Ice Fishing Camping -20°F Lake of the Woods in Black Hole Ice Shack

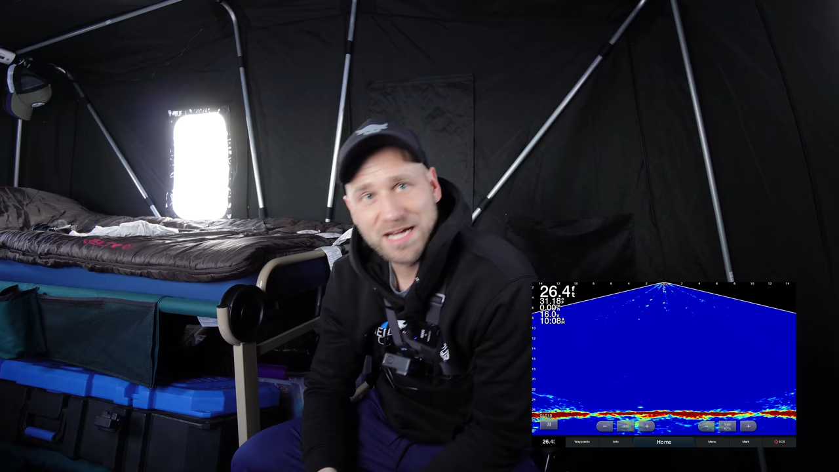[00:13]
We've got a shiner on a dead stick hanging about, we'll call it about a foot off of the bottom. Tuned up custom rod, dead stick, Akuma bait feeder reel. Let's do this now. See what we can get. I'm gonna throw another dead stick down this hole too.
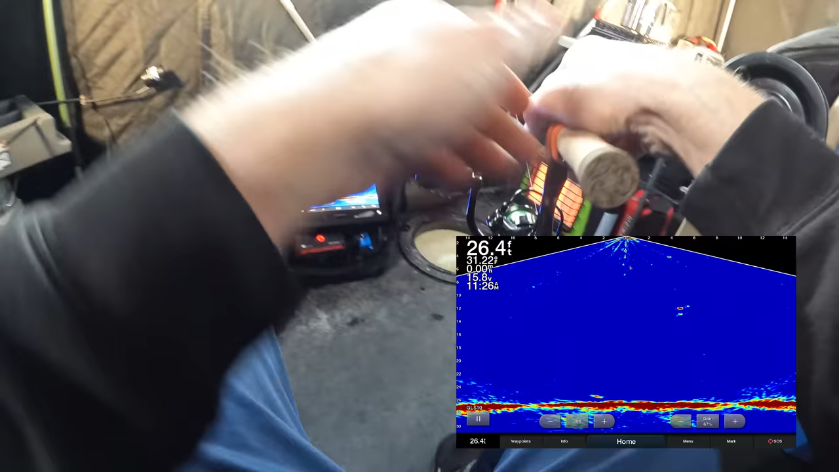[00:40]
Oh, that looks like a little bit bigger one. Take it. Oh, he's got it.
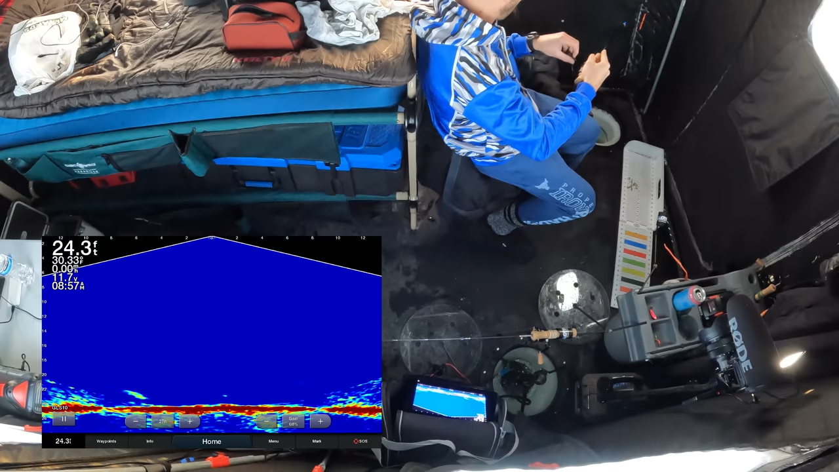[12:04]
Is it my turn yet? This is epic. You can see it on the live scope too. I'm trying not to accidentally hit my bait feeder.
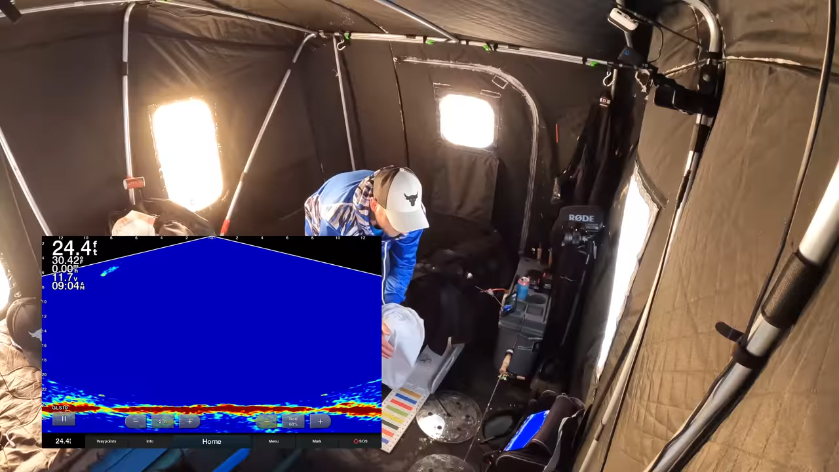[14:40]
Wow, look at it on the screen go. That's awesome. That was an awesome fight. That was fun. Other line got robbed. Shinerless.